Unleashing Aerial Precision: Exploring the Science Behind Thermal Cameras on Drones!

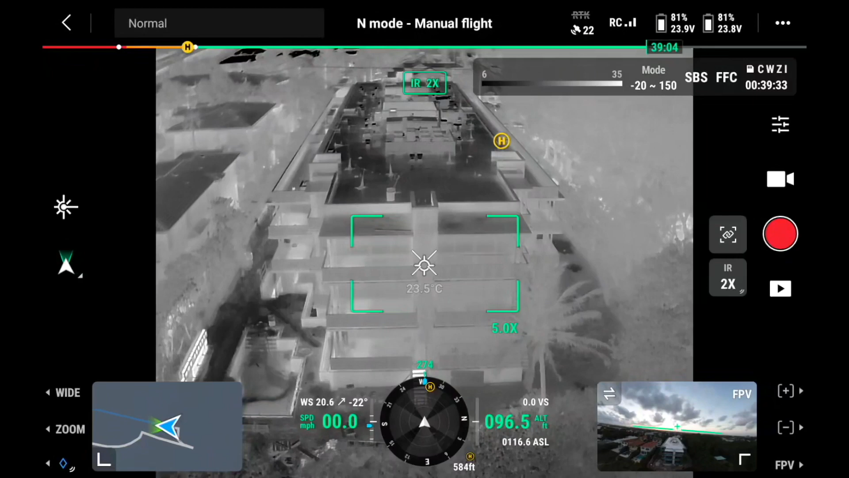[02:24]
On screen: spot 23.5°C
When you measure an object's temperature remotely using an infrared sensor,
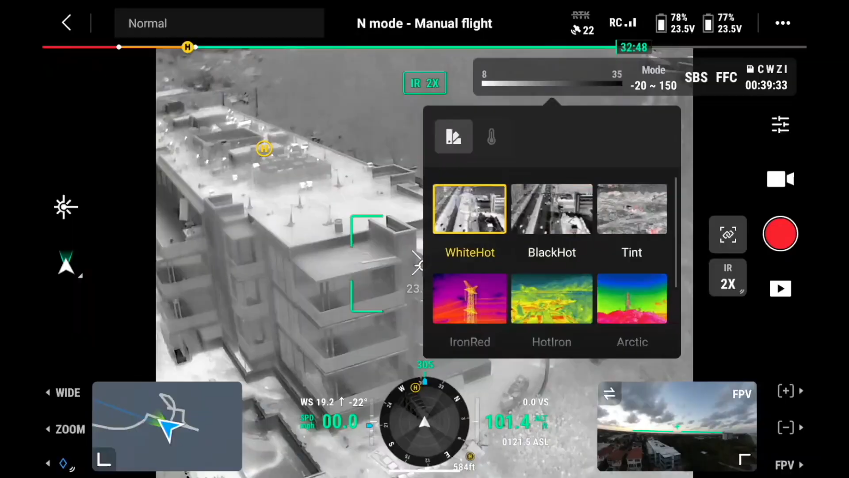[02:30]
the heat signature you see coming back is indicative of that object's surface temperature.
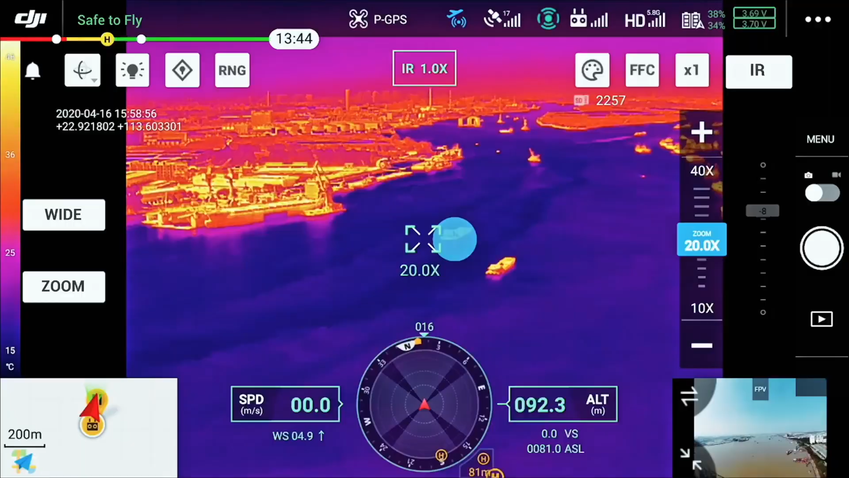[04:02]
Warm air and high humidity, like I have here in my home, South Florida,
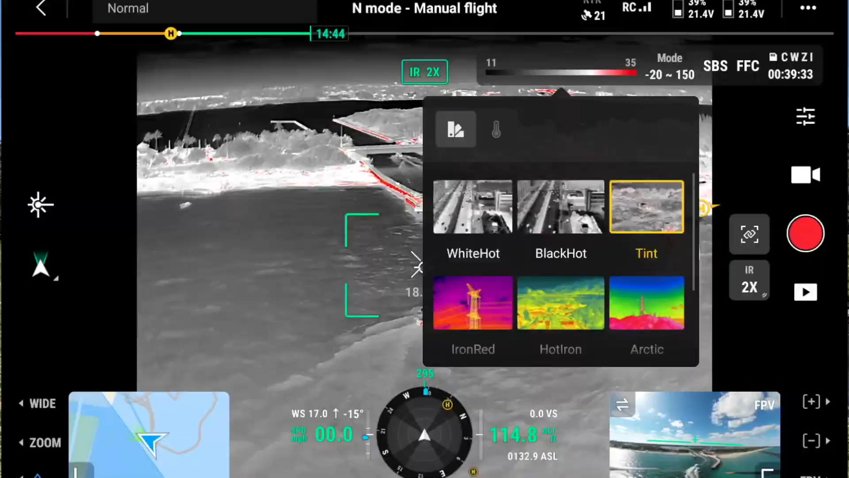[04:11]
can reduce the transmission of infrared energy between the object and the camera. Your thermal measurements will appear colder than the actual surface temperature.
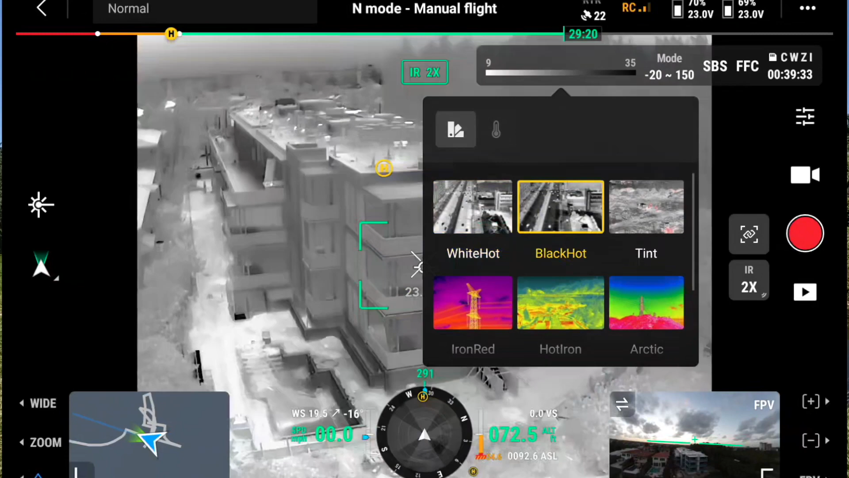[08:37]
Basically every pixel captured by a thermal camera is given an individual temperature reading.
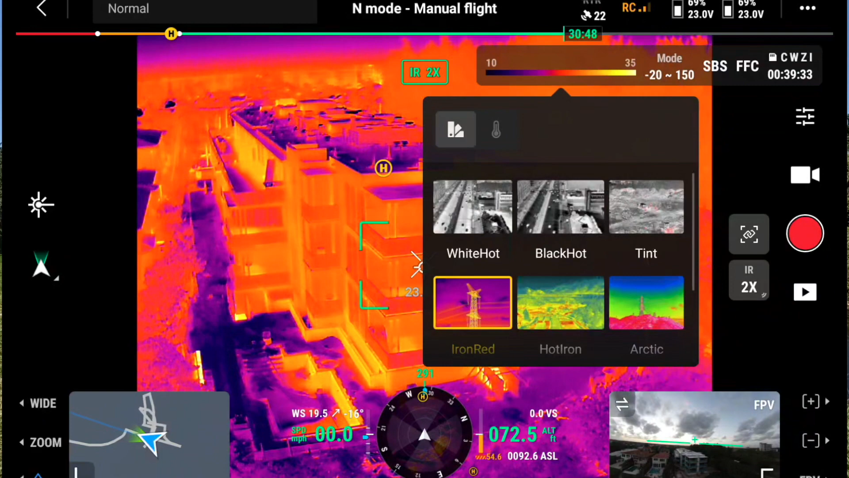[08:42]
So to build that accurate image it processes by assigning each temperature point a specific color.
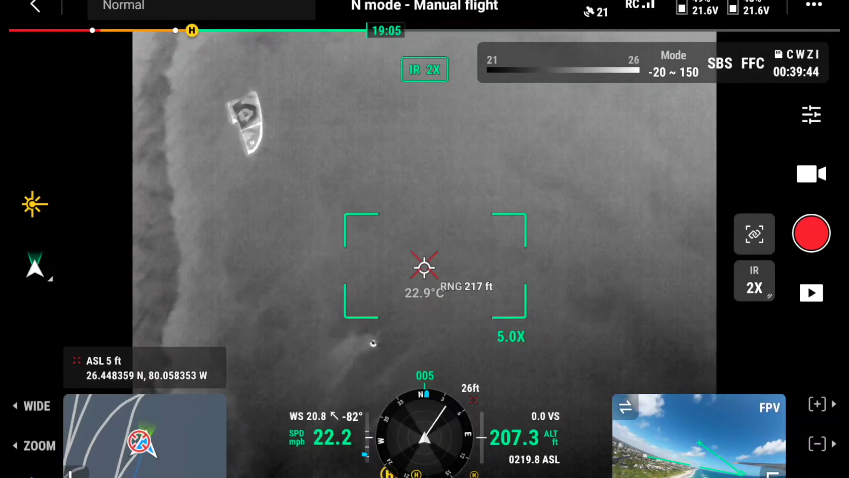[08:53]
On screen: spot 22.9°C
Some of these color palettes are actually designed to pay attention to body heat such as your black hot color palette.
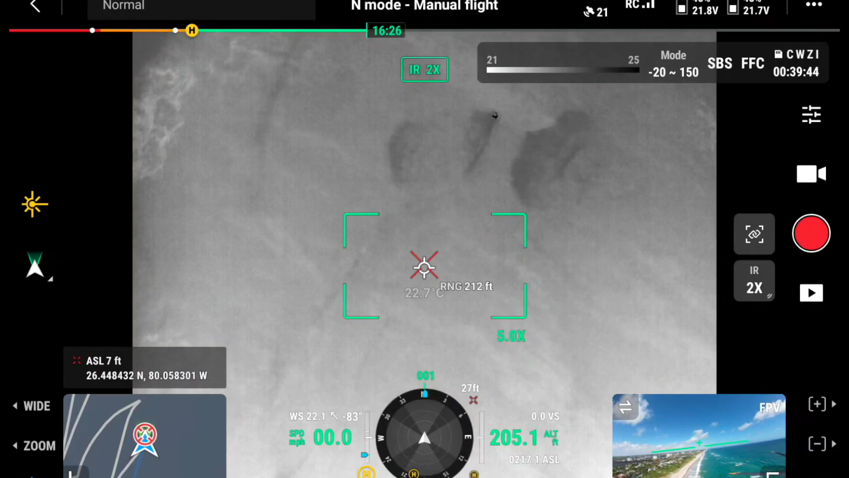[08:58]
Others such as your rainbow color palette use a full spectrum of color to highlight small temperature differences.
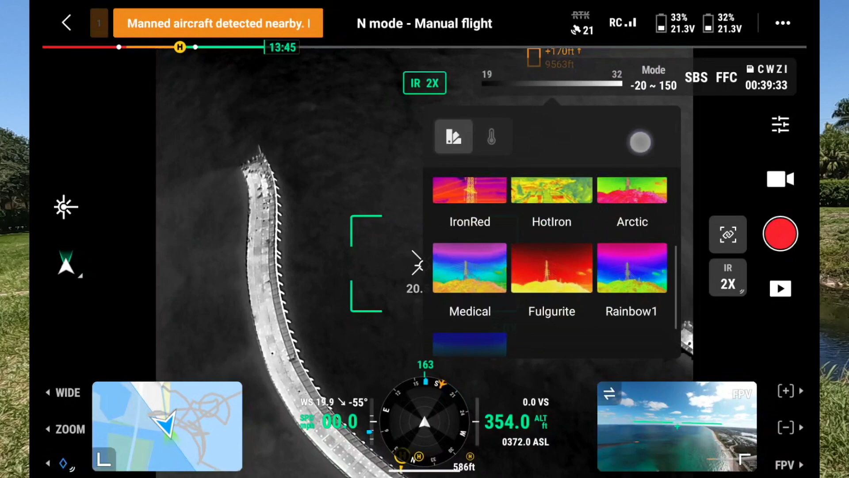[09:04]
So you have a wide range of options available to you as the user.
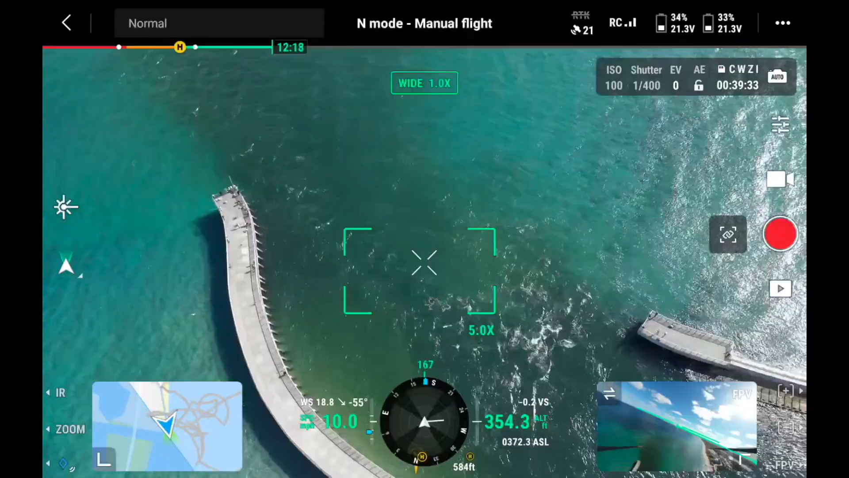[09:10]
The best color palettes used for firefighting is going to be for different scenarios or situation. It's going to be up to the user.
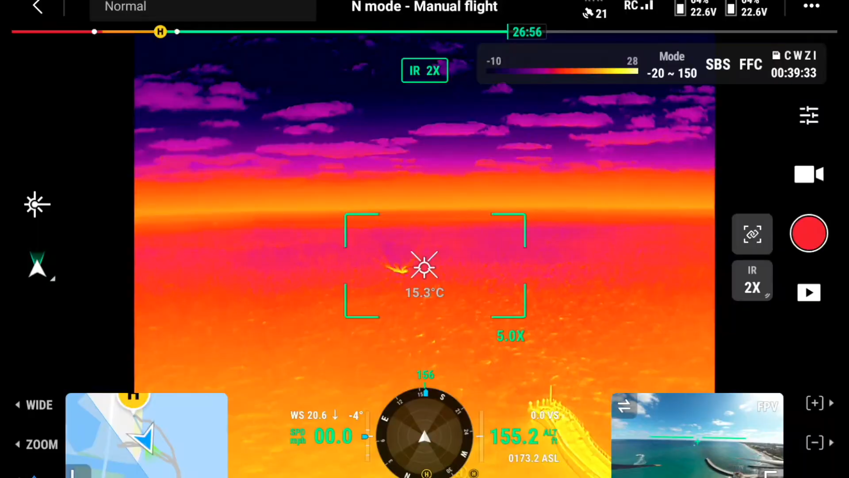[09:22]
On screen: spot 15.3°C
I like the color palettes that are focused on displaying
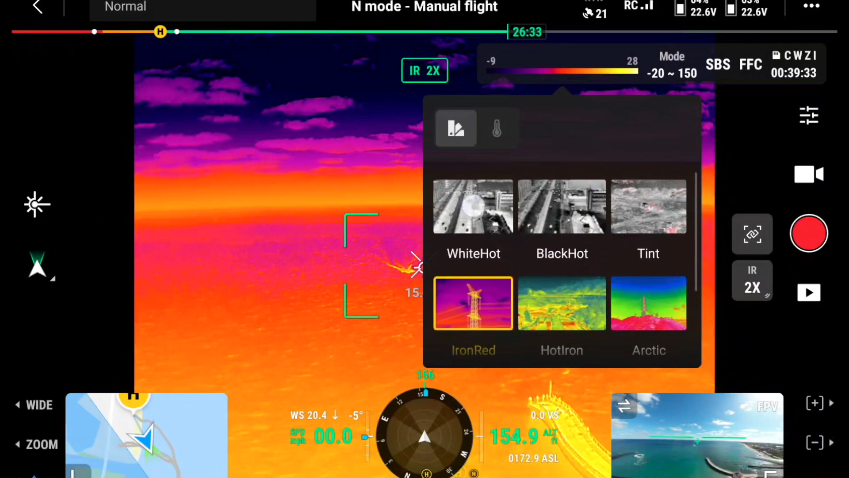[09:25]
a wide contrast and that's usually preferred.
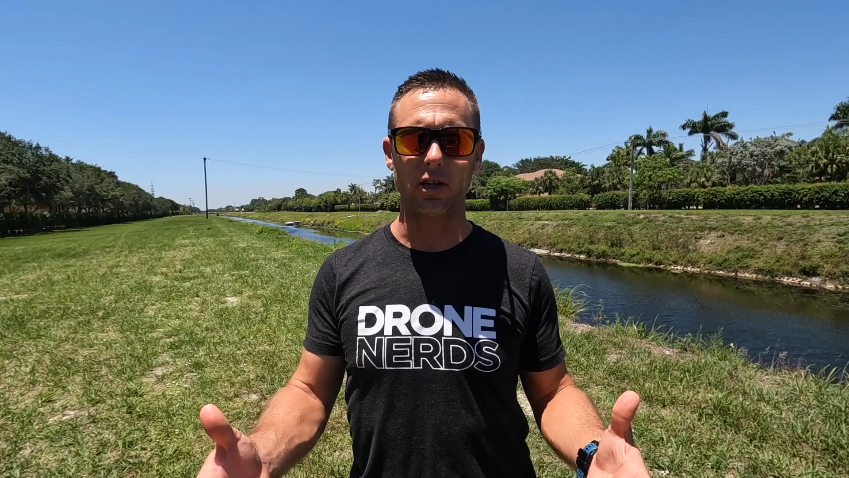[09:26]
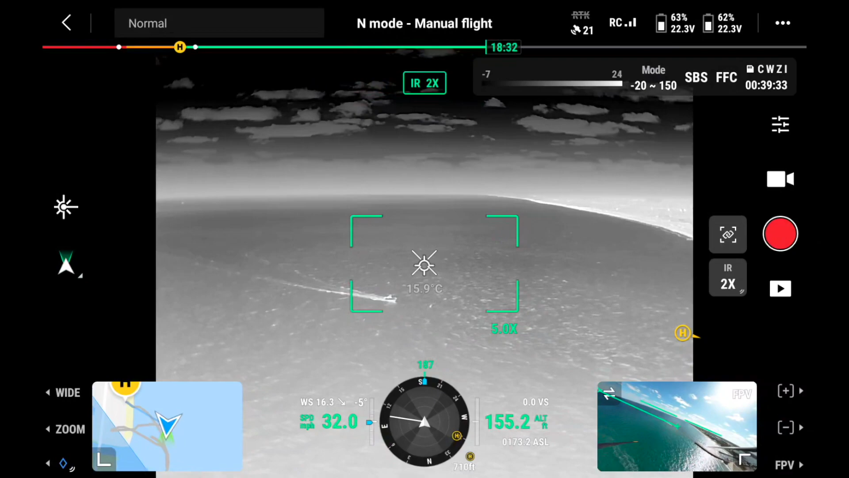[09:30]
On screen: spot 15.9°C
What are isotherms? Isotherms are basically a setting that allows the drone operator to highlight a certain temperature range and make them stand out in real time.